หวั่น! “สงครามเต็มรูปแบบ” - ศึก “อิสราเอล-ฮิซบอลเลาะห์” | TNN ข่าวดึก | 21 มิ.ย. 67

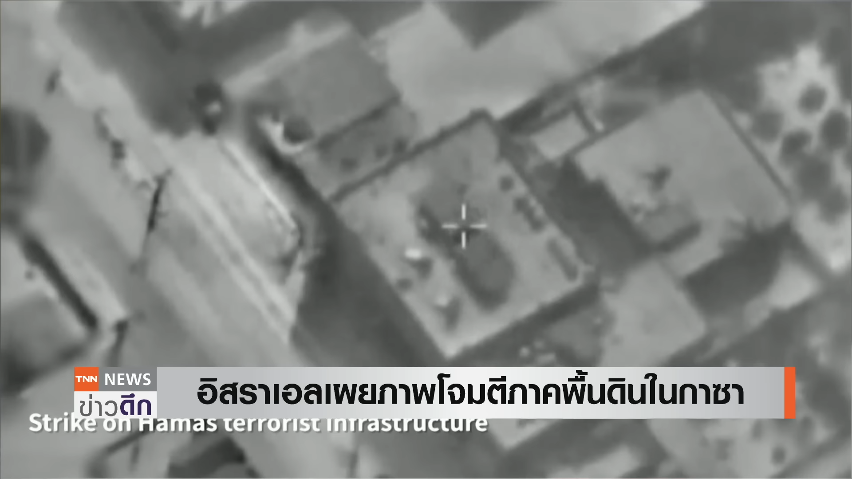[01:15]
อาวุธอิสลามิกจีฮัด ซึ่งอยู่บริเวณเขต มนุษยธรรมในเมืองข่าน UNICE
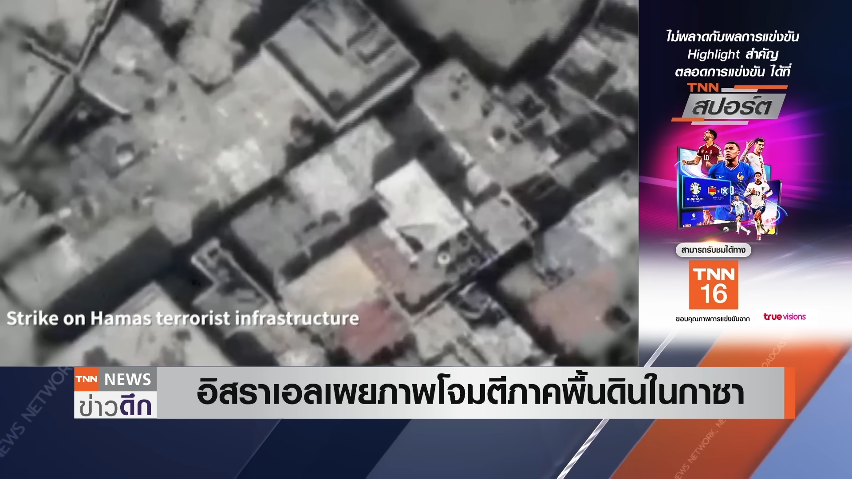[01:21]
ทางตอนใต้ของฉนวนกาศา และขณะเดียวกันมีการแทลงการเรื่อง มาตร
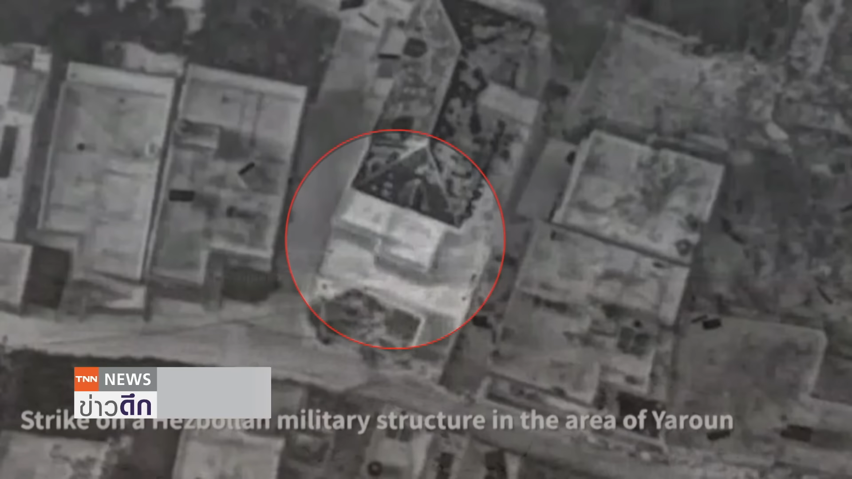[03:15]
ส่วนถ้าไปดู พรมแดนทางตอนเหนือของ Israel ที่ติดกับ Lebanon มีการเผยแปร่ภาพขณะที่ Israel ใช้การโจมตีทะอ
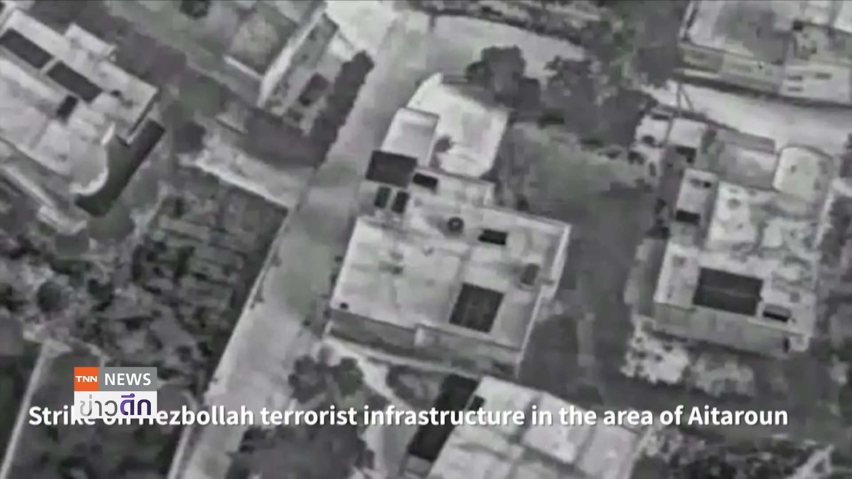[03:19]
ากาศ เข้าใส่ฐานที่มั่นของ Hisbala จากหลายพื้นที่ทำกลางความกังวลว่าความข
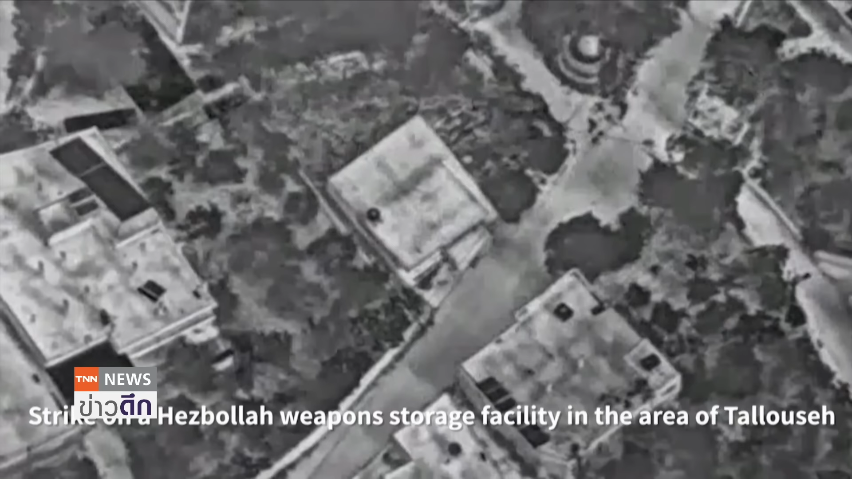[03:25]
ัดแยกบริเวณชายแดน ระหวัก Israel และ Lebanon จับประทุนุ่นแรงมากยิ่งขึ้นแล้
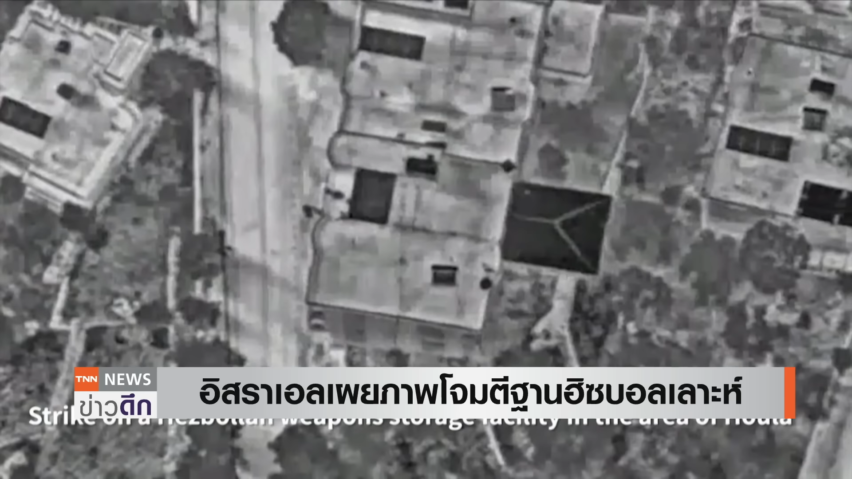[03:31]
วกลายเป็นสงครามเต็มรูปแบบด้วยมีไรงานจากกองทัพ Israel ระบุว่าการโจมตีใน
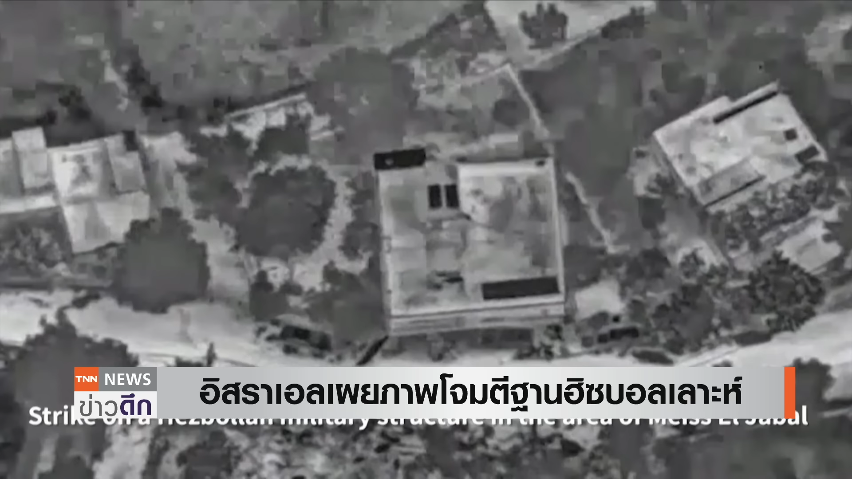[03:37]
ภาพมีเป้าหมายเป็นฐานที่มั่นทางการทะหารและสถานที่ต่างๆที่เกี่ยวข้องกับกลุ่มก
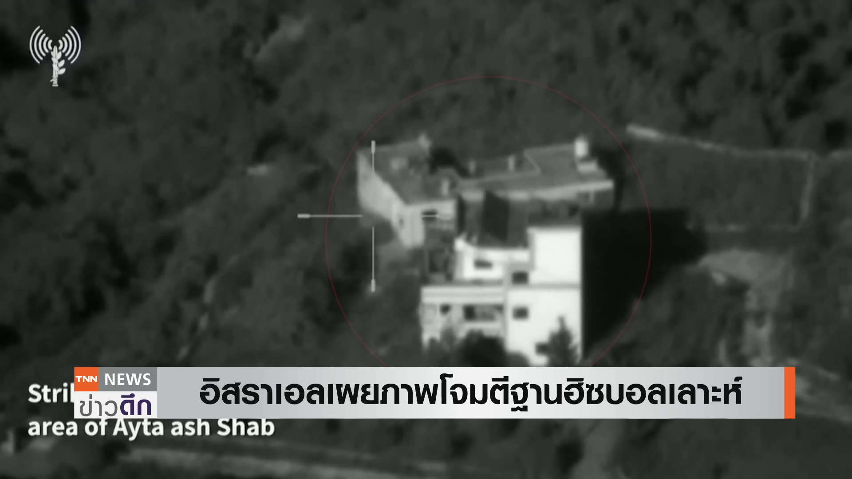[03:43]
่อการร้ายร่วมไปถึงคลังเก็บอาวุธซึ่งอยู่ทางตอนใต้ของเลบนอน
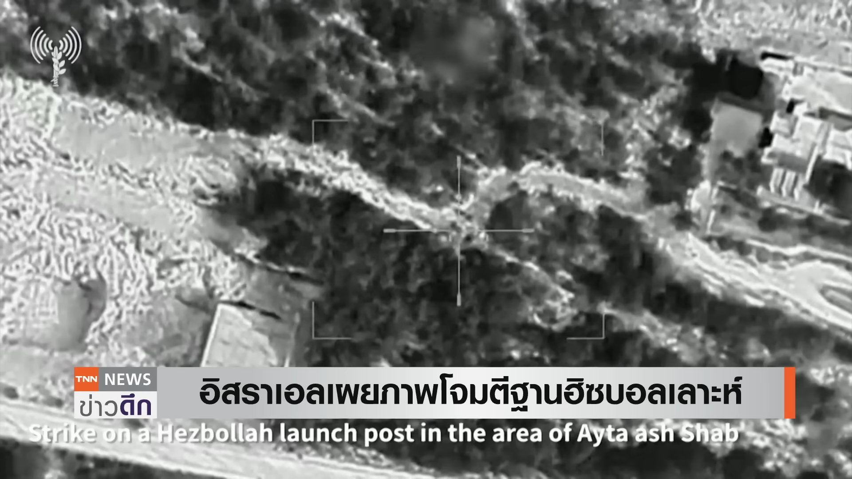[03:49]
Israel และกลุ่มติดอาวุธ Hisbala โจมตีข้ามปรมแดนไปมานานกว่า 8 เดือนแล้วก็เกิดขึ้